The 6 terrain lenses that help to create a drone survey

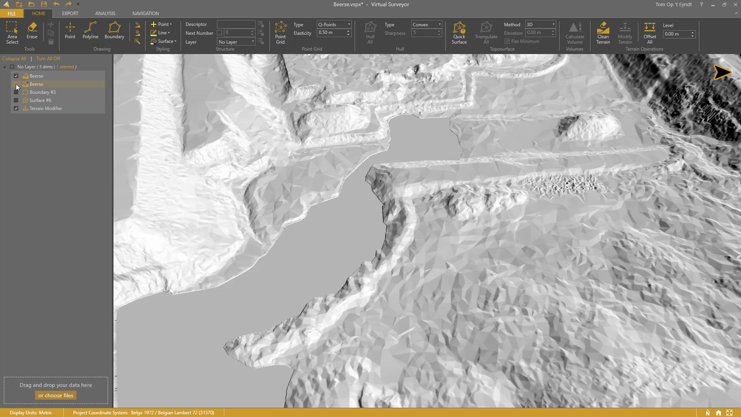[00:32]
This is often the case with lidar drones.
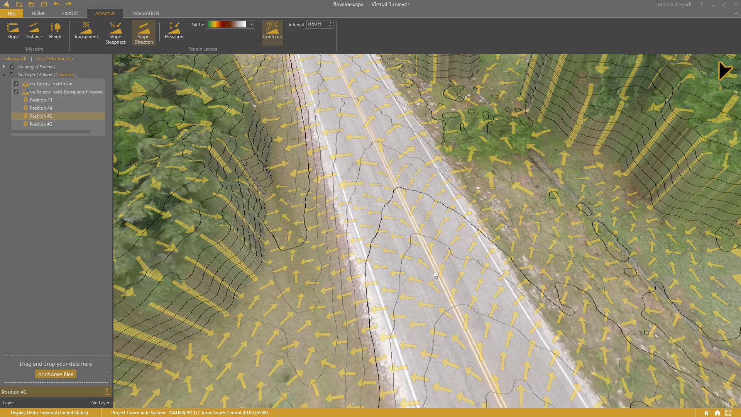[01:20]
The arrows indicate that the water will flow to the left and right side, as it should. Or like this culvert.
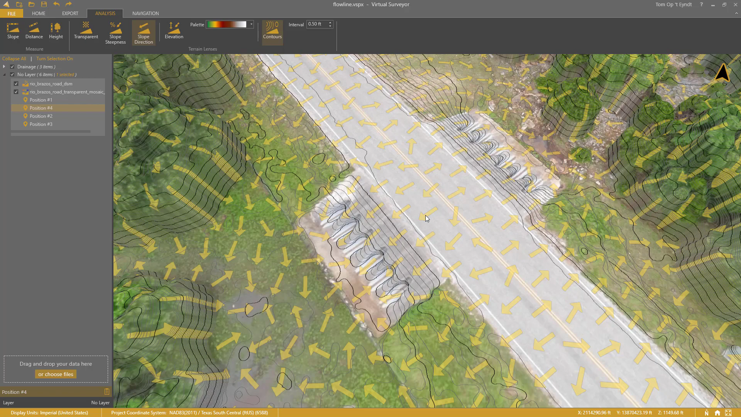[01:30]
The water flows under the road in this small catchment, where it can penetrate the soil. Lens number four, slope steepness.
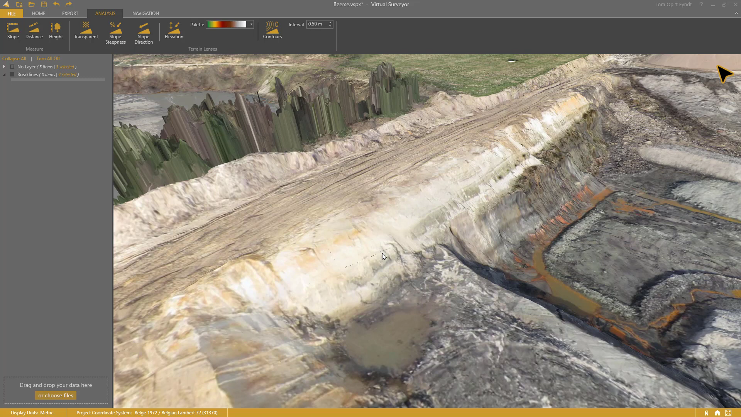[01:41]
It is not easy to detect breaks visually when your terrain is too dark or too bright. Turning on the slope steepness lens will help in this case.
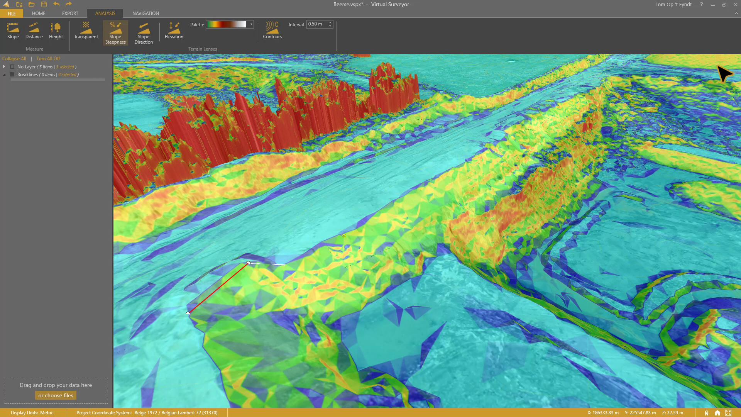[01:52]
It's now very easy for me to draw the break lines.
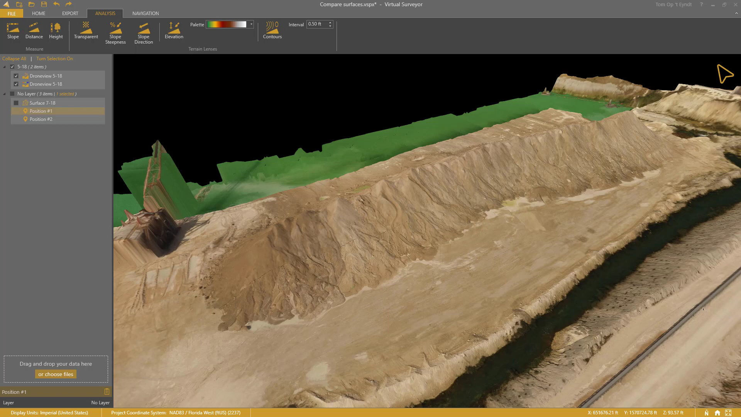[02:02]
Here I have a terrain with a pile and a surface representing the previous state.
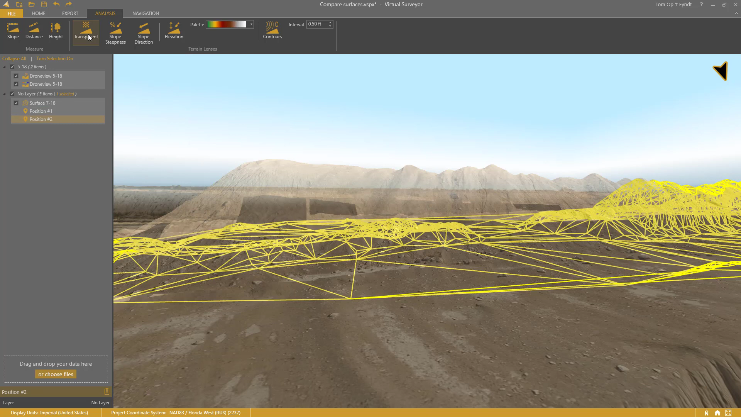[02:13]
Turning on the transparent lens allows me to see that surface with the current terrain. Lens number six, elevation. The elevation lens shows elevations as different colors.
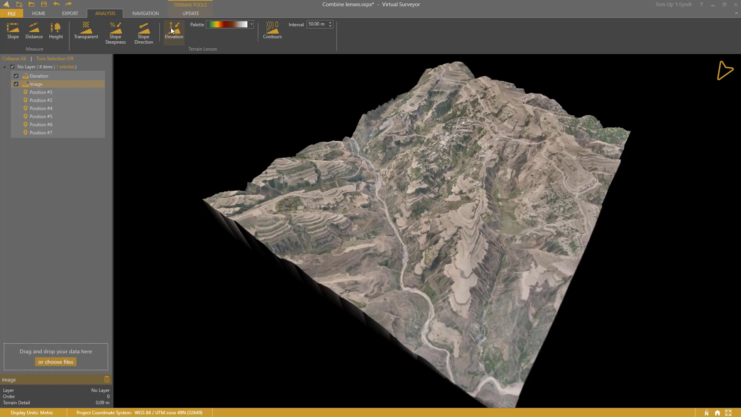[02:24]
This appearance helps you to understand the highs and lows in your drone data.
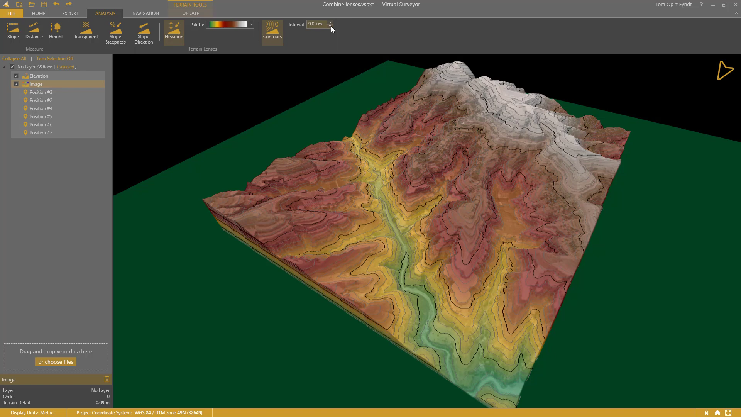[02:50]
The hillshade lens is triggered automatically when I turn off the orthophoto. Thank you for watching.